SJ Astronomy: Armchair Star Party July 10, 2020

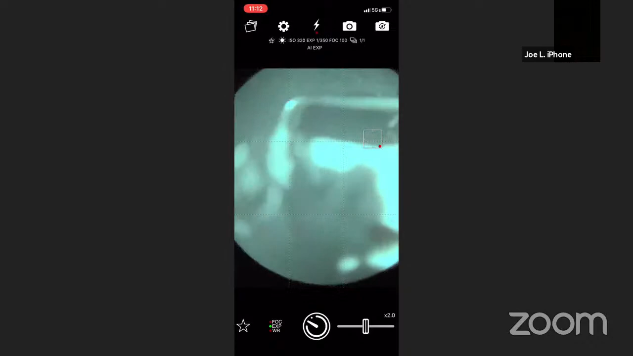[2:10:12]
uh this guy here oh this probably doesn't come out that well
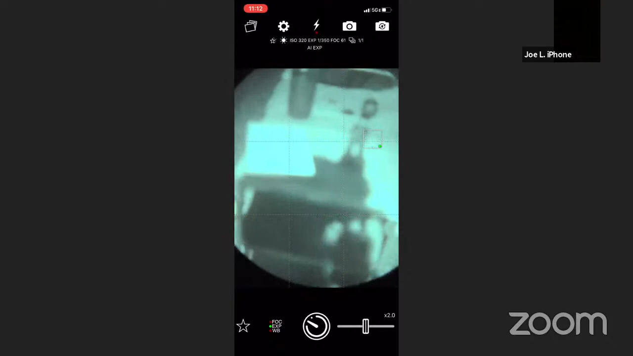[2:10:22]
is a uh an attachment that you can put it onto the front of your um night vision device to
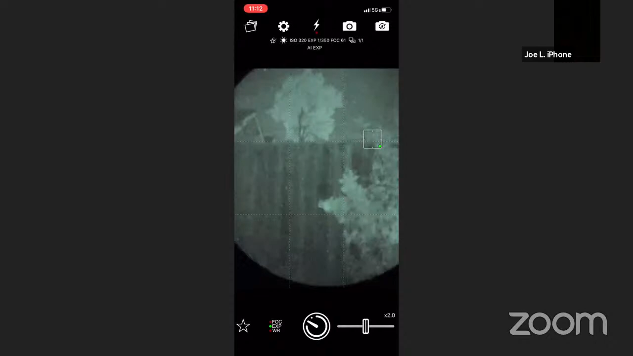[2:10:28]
magnify the sky 3x so i want to just do that right now it should take
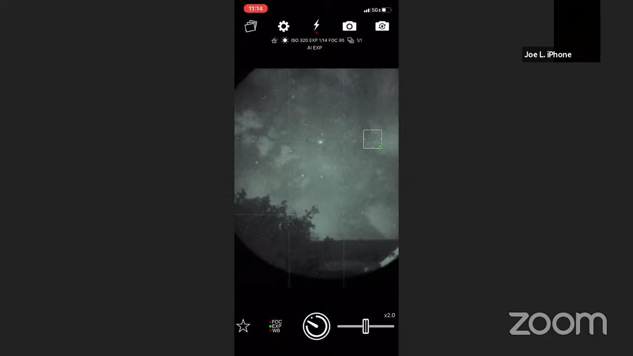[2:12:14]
if you can actually kind of see it here right now right now i've just got the 1x magnifier